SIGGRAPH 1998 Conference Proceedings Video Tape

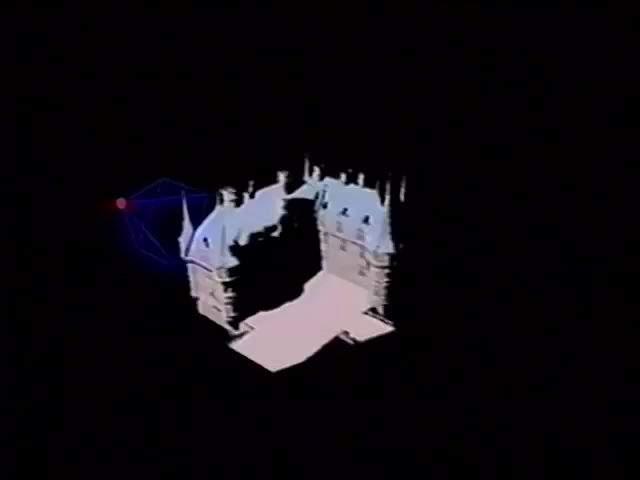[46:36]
each image has a single center of projection associated with it, as shown here in red.
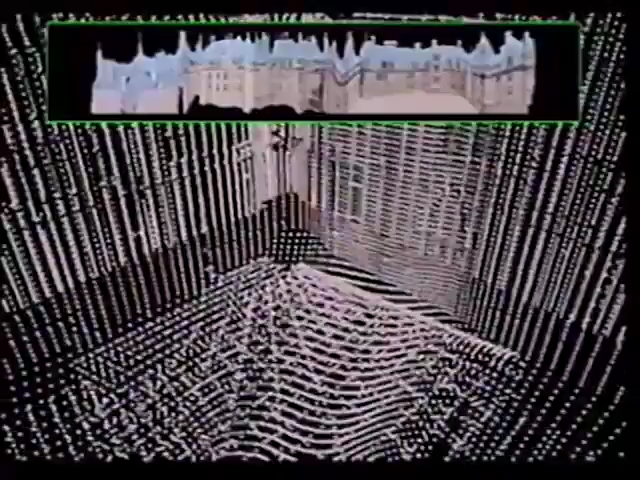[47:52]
This would be difficult to do with an unorganized set of points.